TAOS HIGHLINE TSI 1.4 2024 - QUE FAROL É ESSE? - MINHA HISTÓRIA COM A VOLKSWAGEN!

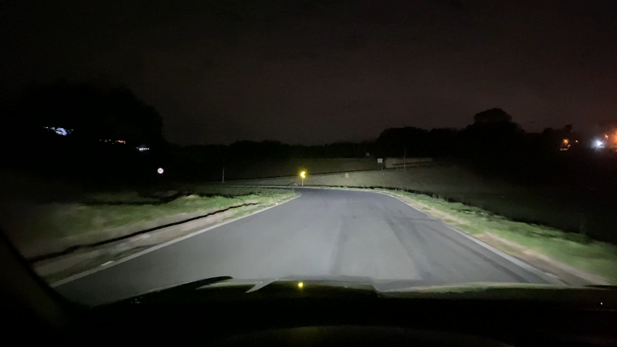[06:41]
aí ele tá funcionando No automático Né?
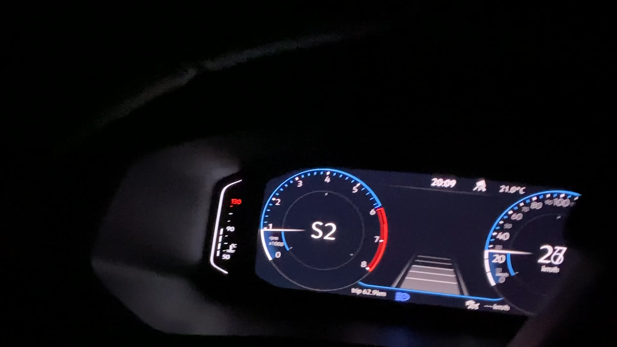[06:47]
Naquele azul Então ele já acendeu o farol alto Porque ele já entendeu a necessidade Certo?
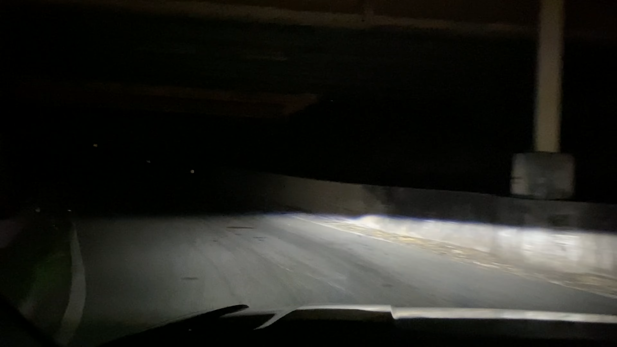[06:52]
Ó Ele diminuiu Que ele encontrou alguma luz E aí ele vai aumentando O facho de luz ali, ó Quando ele entende que tem uma iluminação Né?
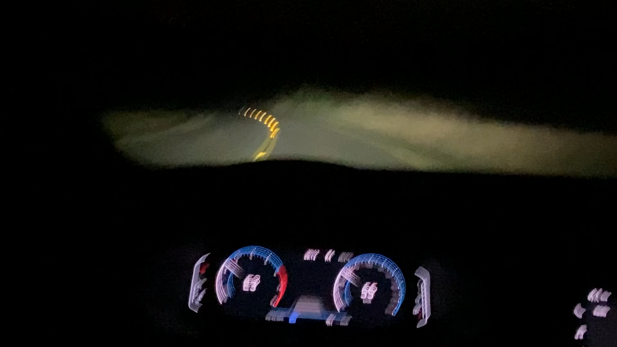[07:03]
Presente Aí ele já diminui Pra não ofuscar a visão do Do outro veículo Então isso é
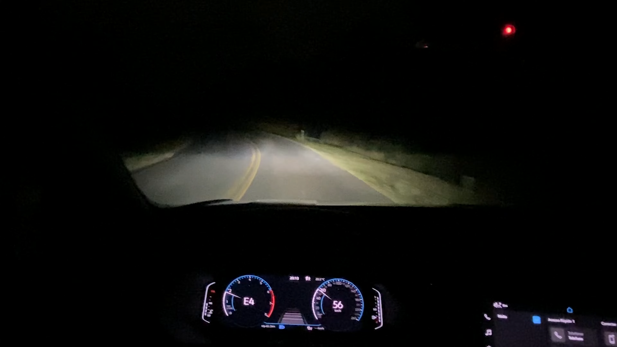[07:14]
Essa que é a tecnologia do Que ele faz Ó Tá vindo outro carro Já diminuiu O facho de luz Ó Que engraçado Caraca, meu Passou Aumentou Puta Que bizarro Show de bola Então ele entende A necessidade Ele faz isso Automático Ui, meu Ilumina, hein Esse farol Pelo amor de Deus Dá pra ver um monte Ele lá na frente
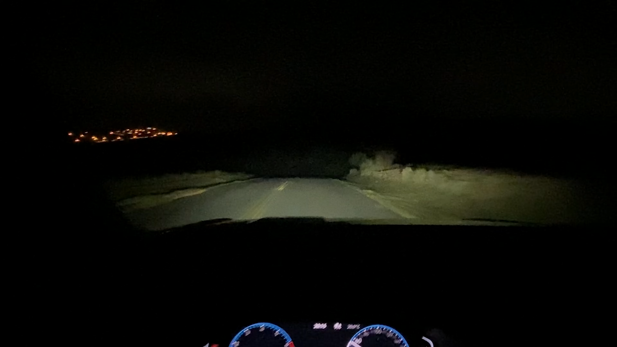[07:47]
Nossa Ilumina muito bem Ó Deixa eu colocar aqui Assim pra frente Ver se vocês conseguem ver Olha só Olha o tanto que ilumina isso Além da tecnologia ali Que o canhão Ele move De forma automática A qualidade E o facho de luz Aqui A quantidade de lumens
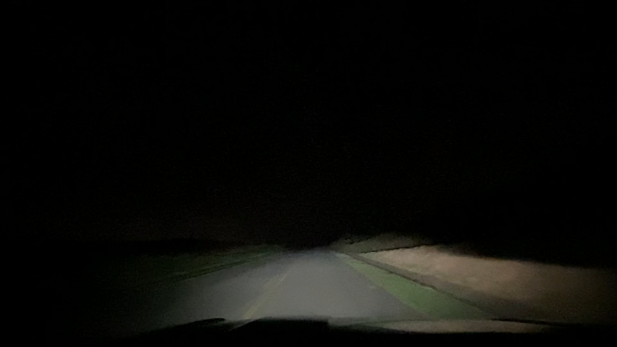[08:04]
Ela é muito alta Ela é muito mais alta Do que um carro convencional Olha a luz A luz também acompanha Olha que engraçado Não sei se vocês estão conseguindo ver O facho de luz
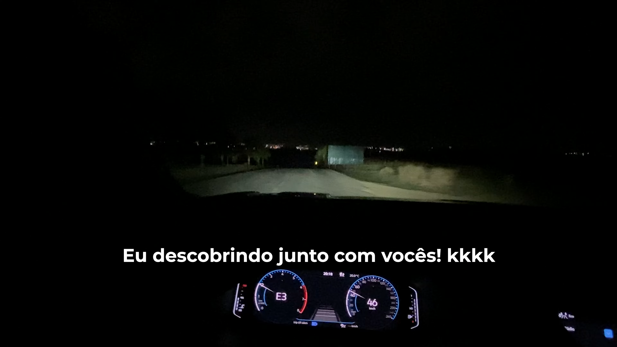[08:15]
Ela vai mexendo de acordo com o volante Espero que vocês tenham
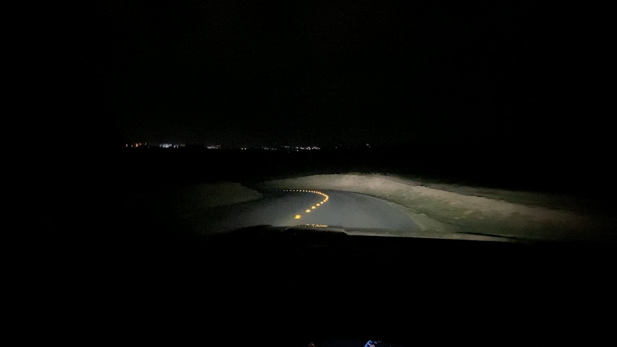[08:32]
Conseguido visualizar Lá na frente Olha o facho de luz Alterando Olha Tá vindo um carro lá na frente Já abaixou Olha lá Ele já abaixou Ele reconheceu a iluminação Olha o recorte na lateral Ele reconheceu Olha lá Passou Ele já manda o farol alto de novo Ele reconhece que não tem nenhuma iluminação frontal Pra não ofuscar o Que não tá ofuscando ninguém
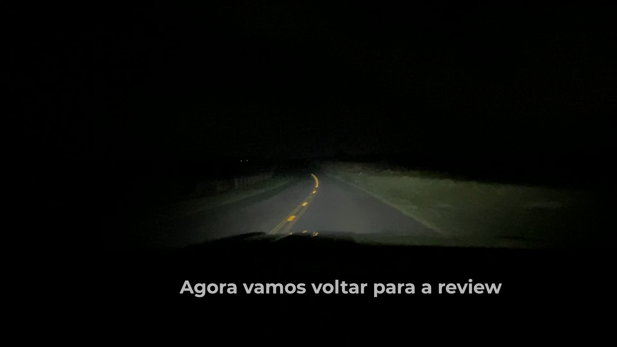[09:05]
Cara Show de bola Bom Esse detalhe aqui Quando acende Deixa eu ver se consigo ligar o carro Pra vocês verem como que fica Essa barra aqui Aqui nessa parte do farol Ele acompanha Ele ilumina também